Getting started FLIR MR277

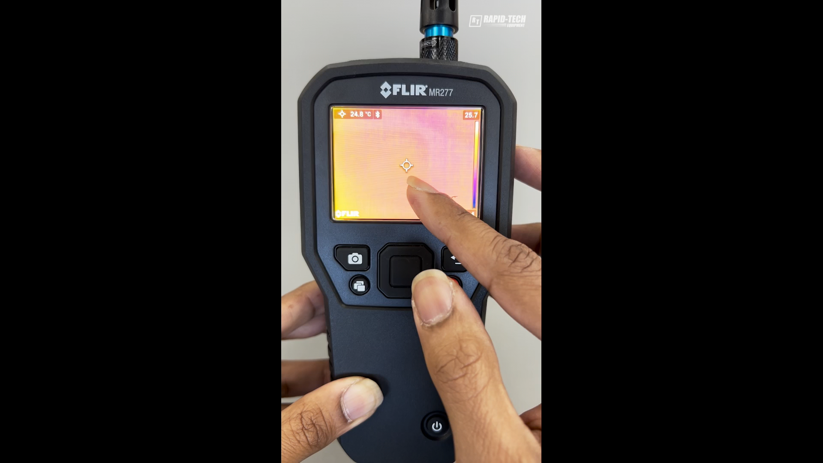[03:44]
On screen: spot 24.8°C
I can show just the moisture from the pinless pad or I can show a custom window, custom measurement.
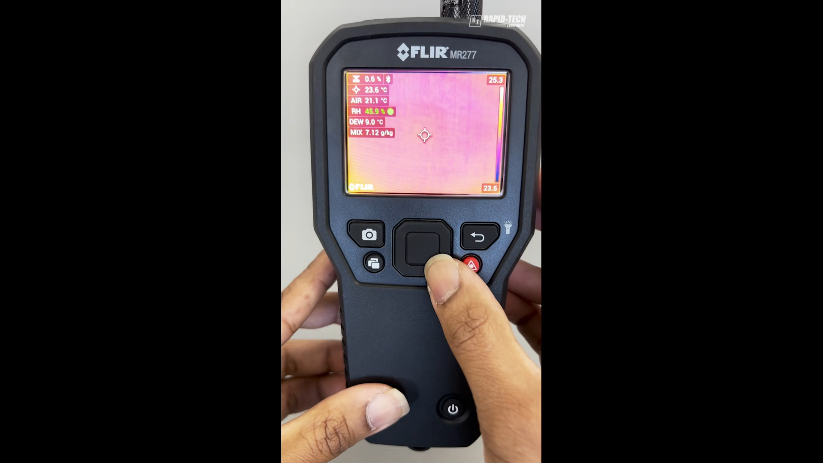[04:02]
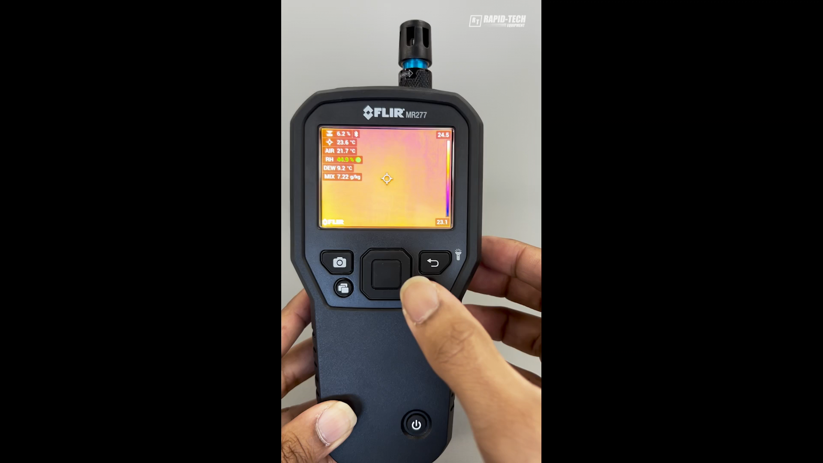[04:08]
On screen: spot 23.6°C
To configure the custom measurement, you need to do this through the settings.
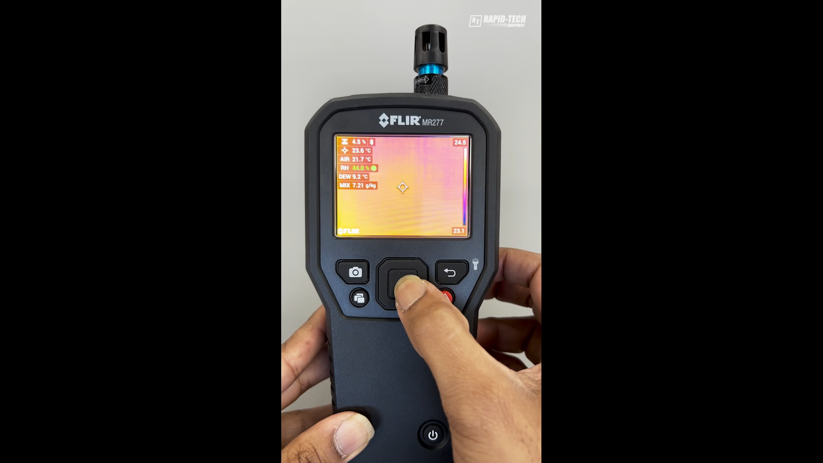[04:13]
On screen: spot 23.6°C
So enter the menu,
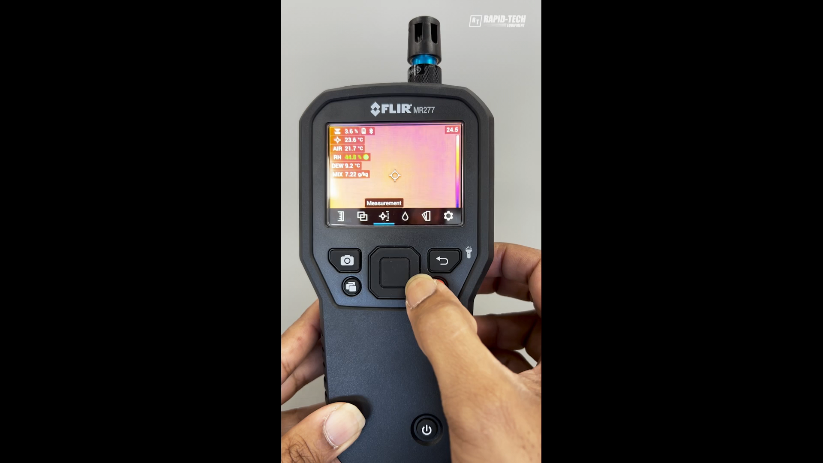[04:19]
move across to the settings, press enter, and you will see your first option.
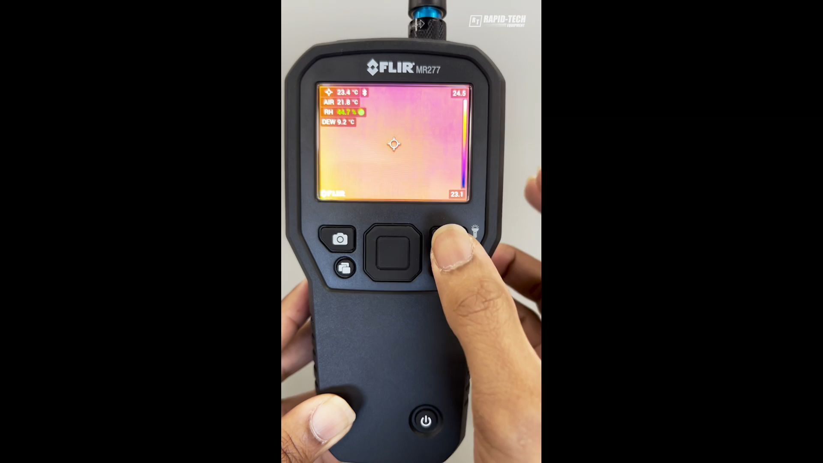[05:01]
On screen: spot 23.4°C
You will now see the custom measurement has changed.
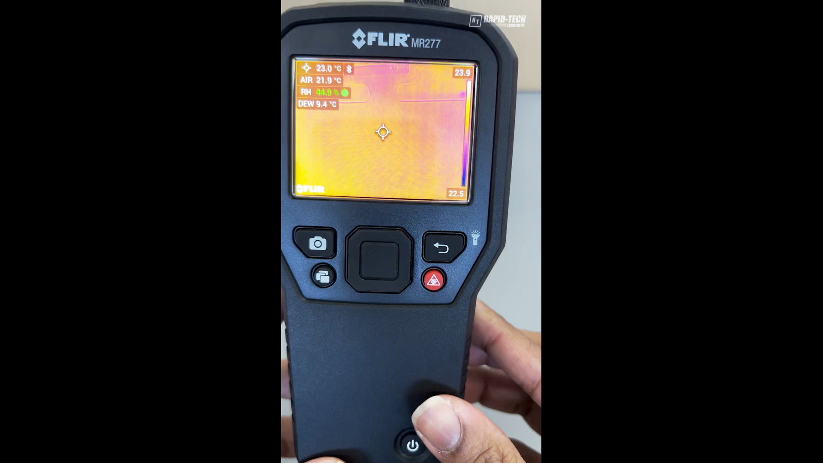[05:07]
On screen: spot 23.0°C
When you're using the MR277 for building application.
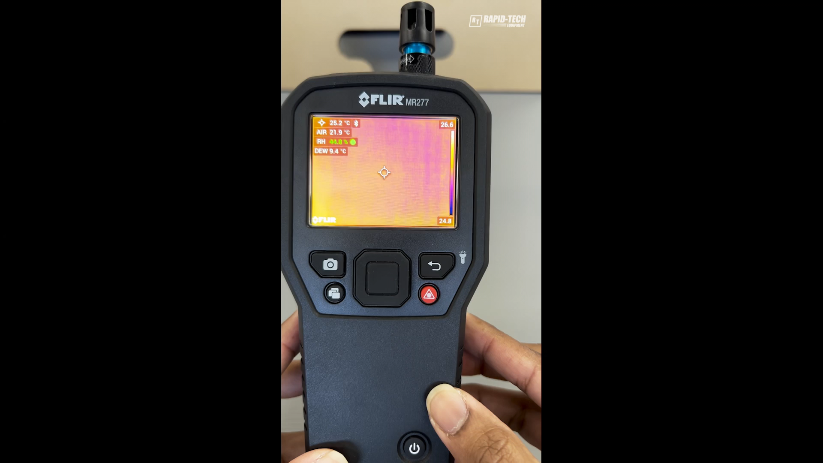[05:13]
On screen: spot 25.2°C
Ideally, in the thermal image mode,
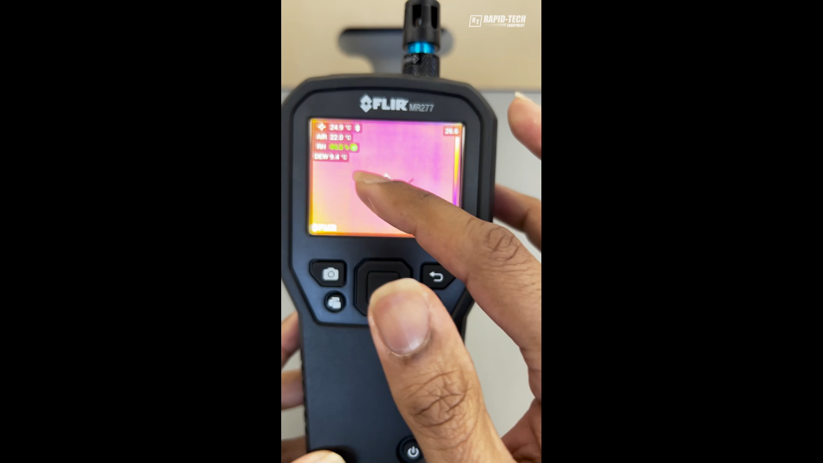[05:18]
it's not necessary to have temperature readings.
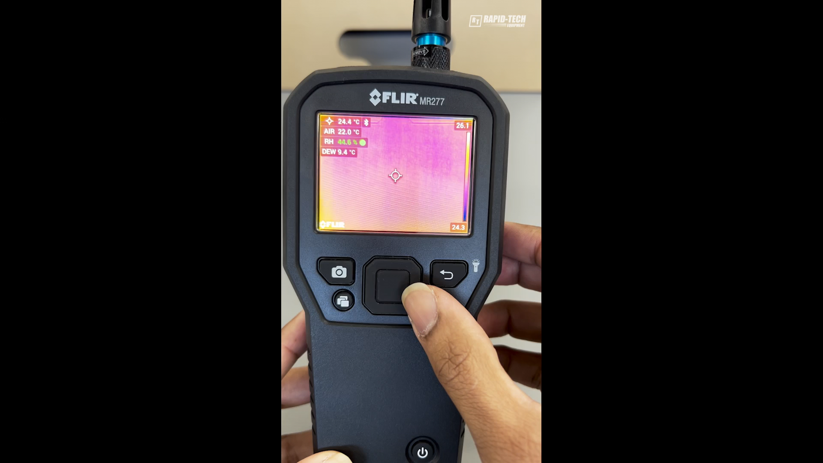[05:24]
On screen: spot 24.4°C
Because at the end of the day, you're looking at color difference. So
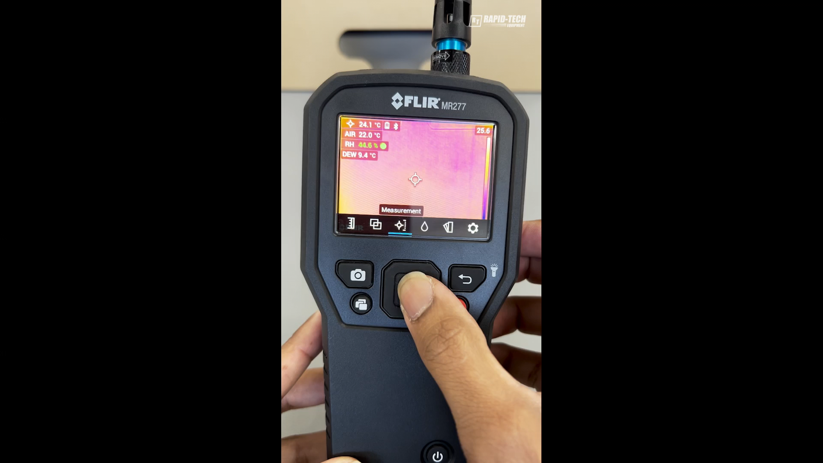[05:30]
On screen: spot 24.1°C
the best way of using the thermal image mode
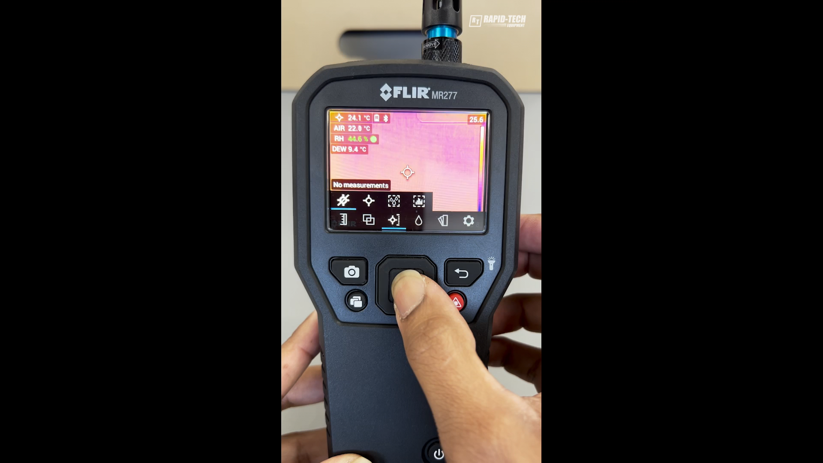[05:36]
would be to use the no measurement where when you have some water,
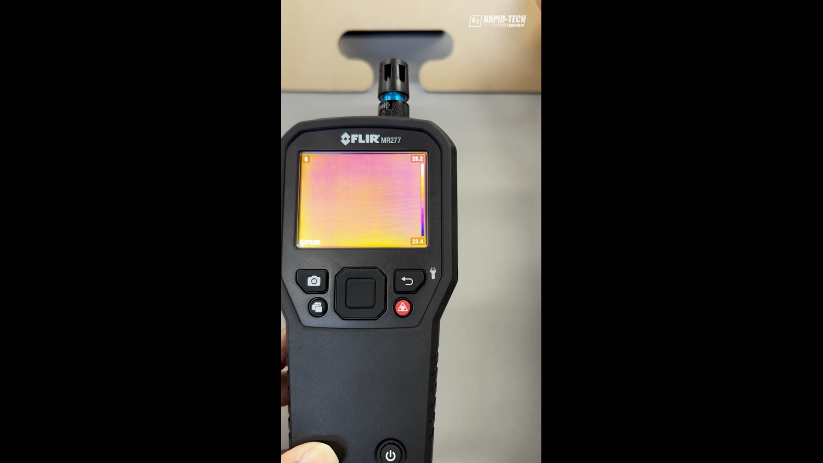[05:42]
let's say, on the back of this cardboard.
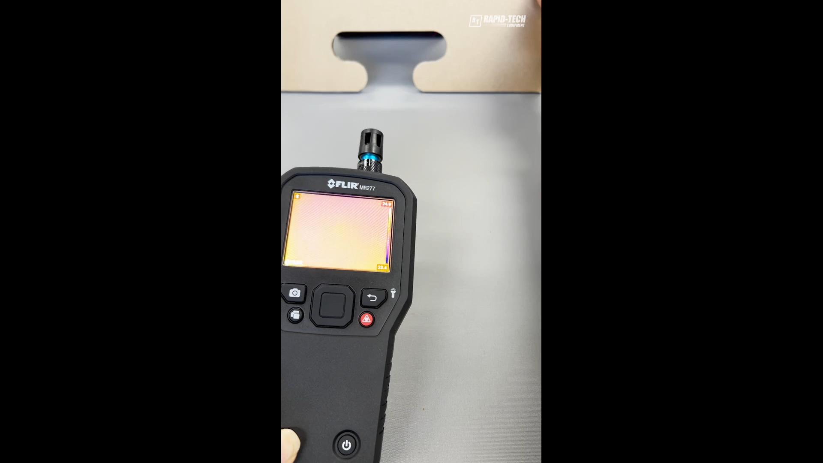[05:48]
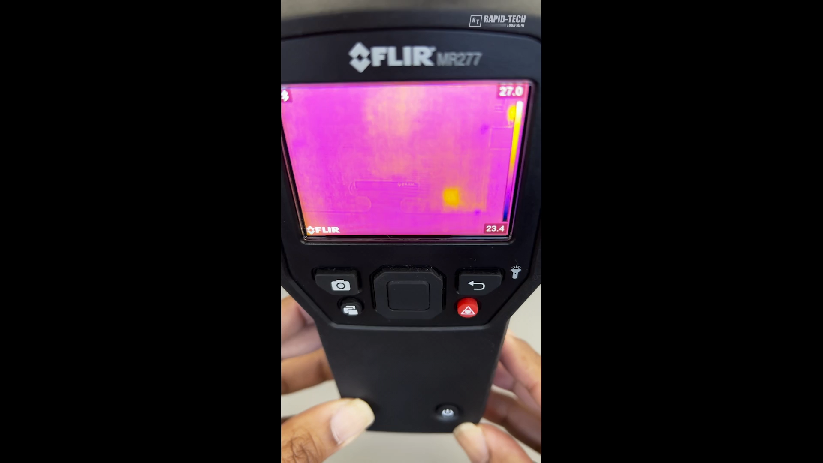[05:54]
The best way of
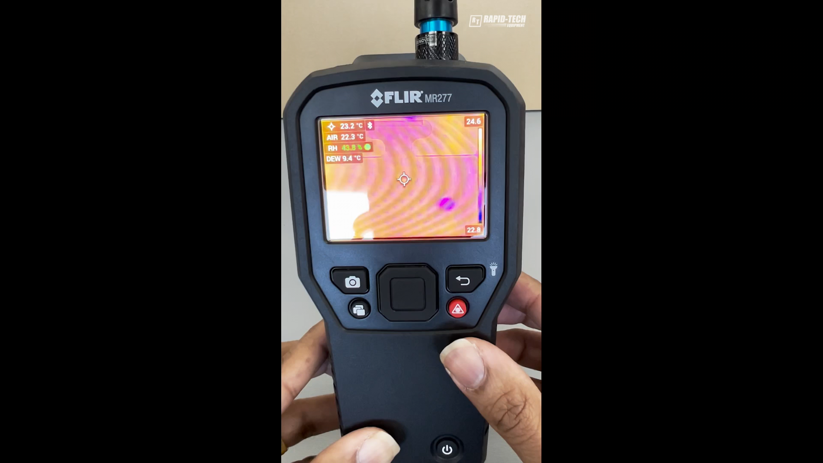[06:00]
On screen: spot 23.2°C
using the MR277 in thermal imaging mode,
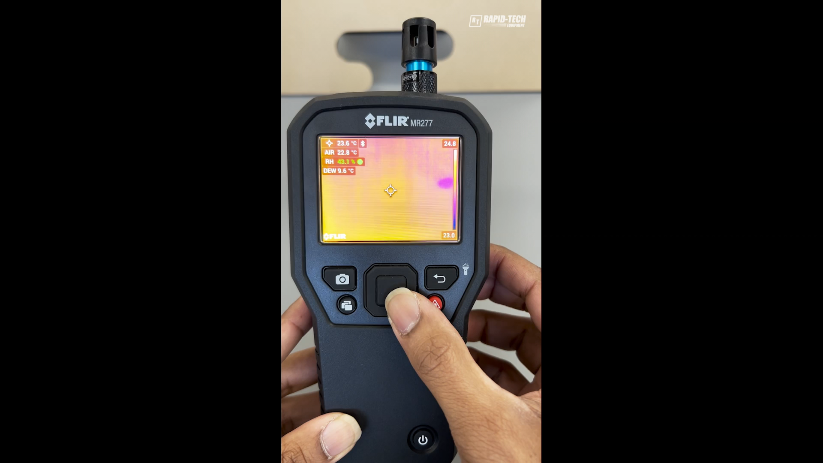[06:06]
the best practice is to set up the display.
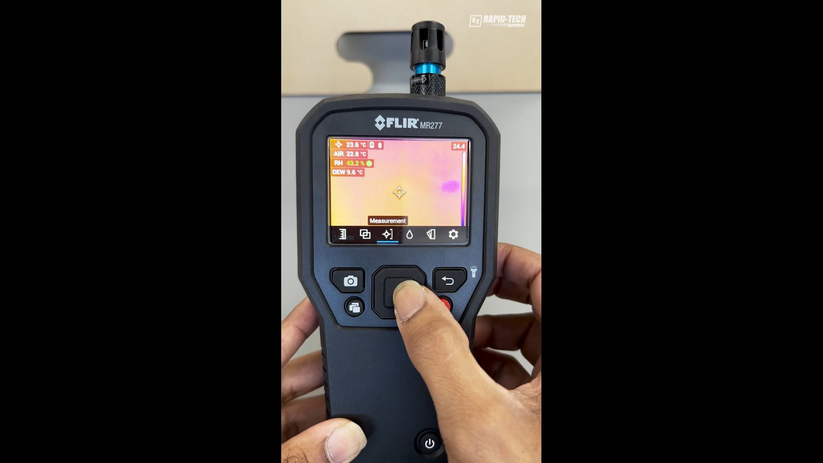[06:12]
This way with no measurement.
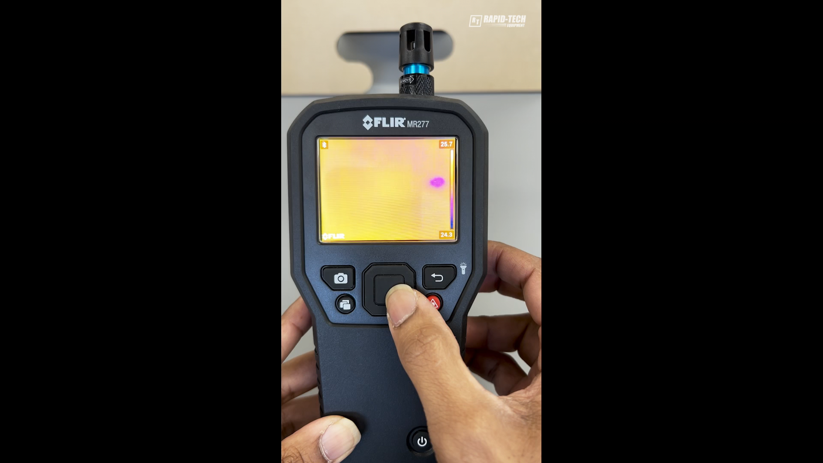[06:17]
Since you're looking for color difference on a surface.